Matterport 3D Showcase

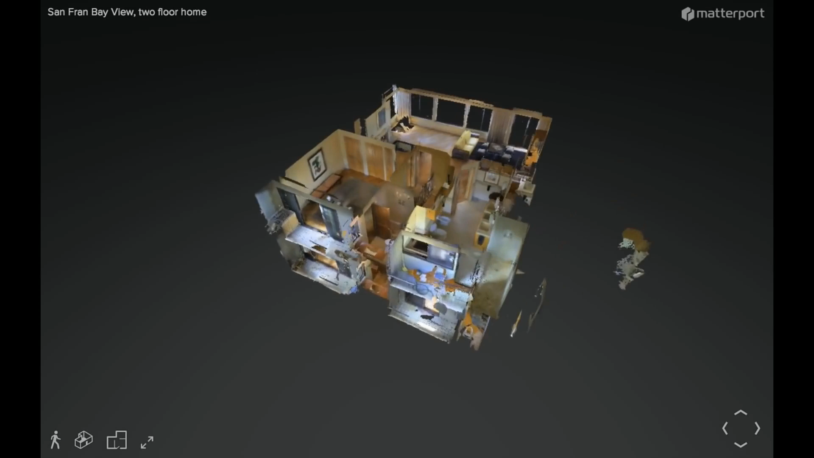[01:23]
from a completely unique 3d floor plan view getting a complete understanding
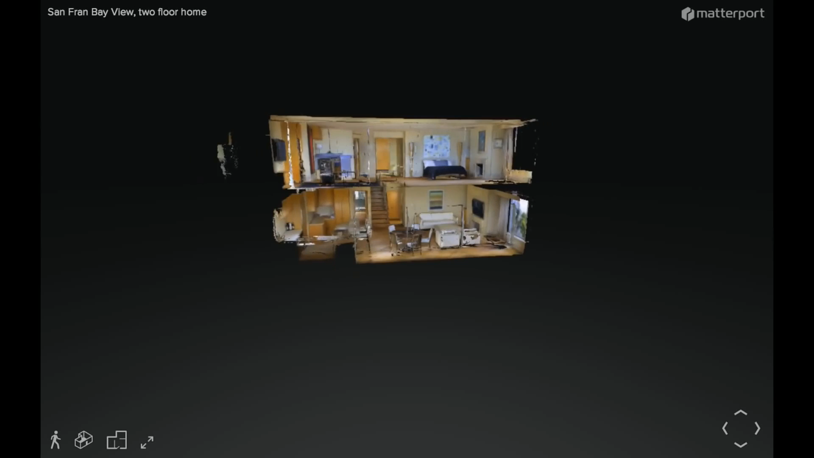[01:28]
of the layout of the property before jumping inside because